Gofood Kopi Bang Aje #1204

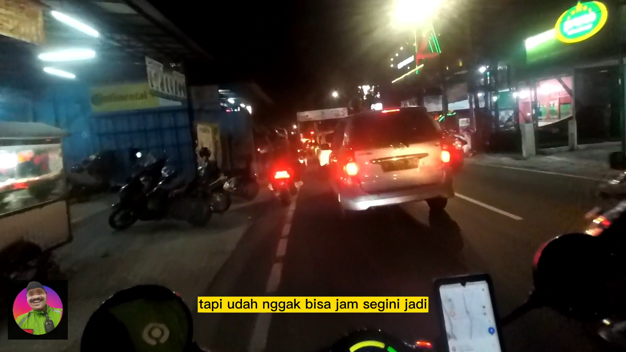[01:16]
Kalau petanya sih disuruh lurus ya, tapi udah nggak bisa jam segini, jadi kita kudu muter.
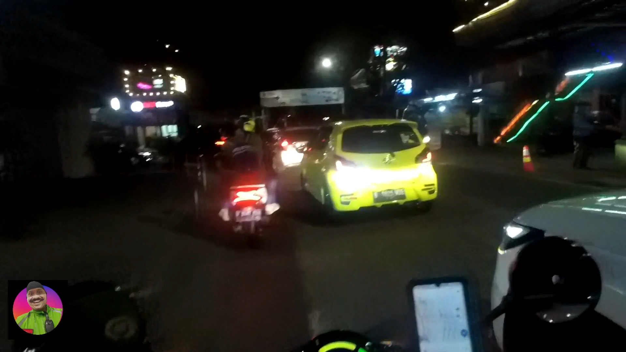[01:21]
Tadinya suruh lewat Pinang Emas, tapi nggak bisa kalau udah jam segini. Jadi kudu rada muter, tapi coba kita lihat aja kalau misalkan di jalan masjid itu masih bisa.
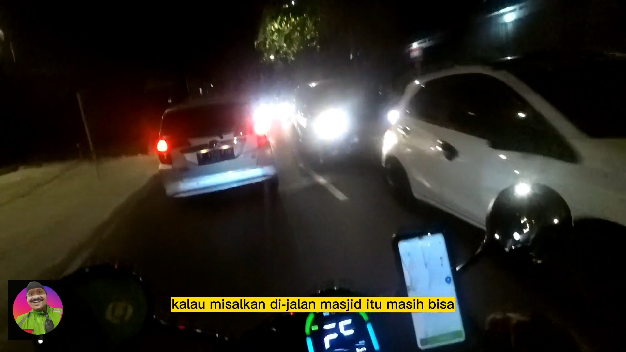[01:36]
Gua lewat situ.
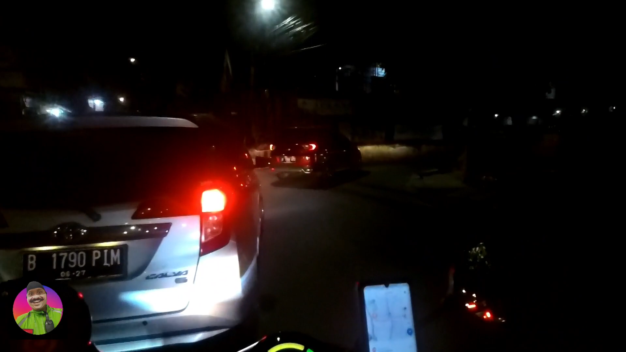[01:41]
Gua potong lewat situ ya.
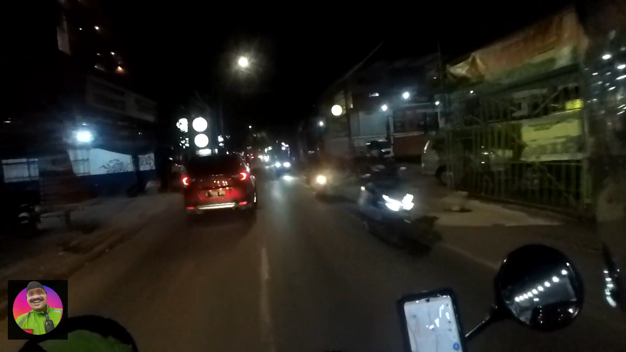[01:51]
Lumayan shortcut kan lewat situ, tapi kayaknya udah nggak bisa.
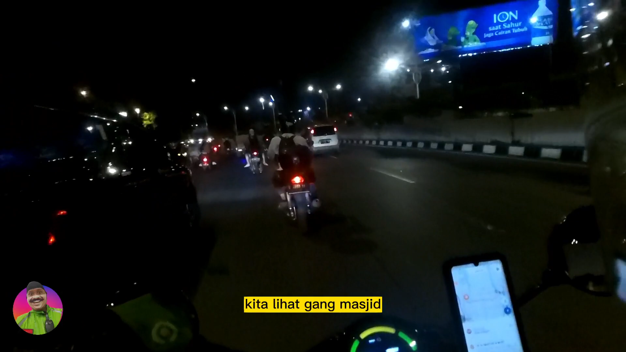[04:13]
Kita lihat kalau masjid masih bisa lewat atau enggak. Kalau masih bisa, boleh juga sih. Kita potong lewat situ.
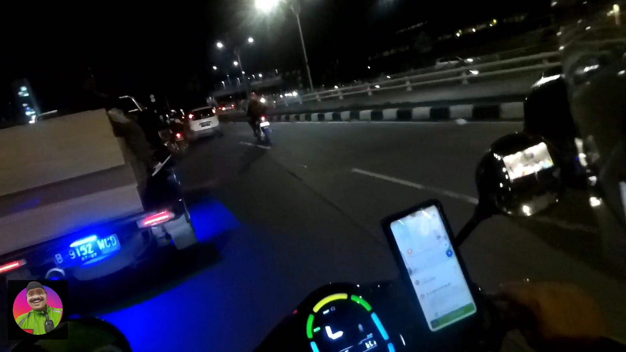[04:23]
Kalau sudah di portal, lihat sudah. Wadaw. Sini nih. Sebelah kiri.
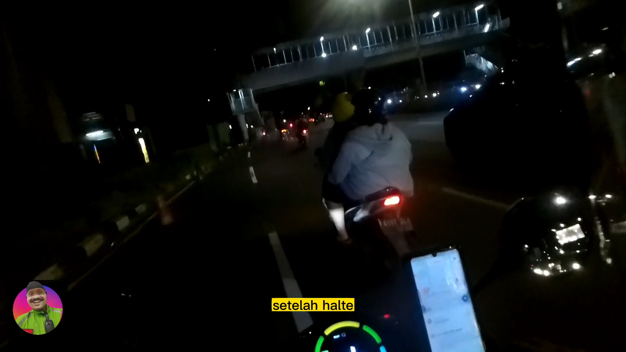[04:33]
Setelah halte.
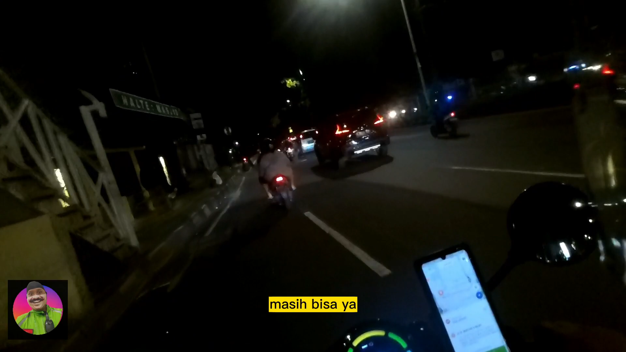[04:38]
Masih bisa ya, mau nyoba, boleh lah.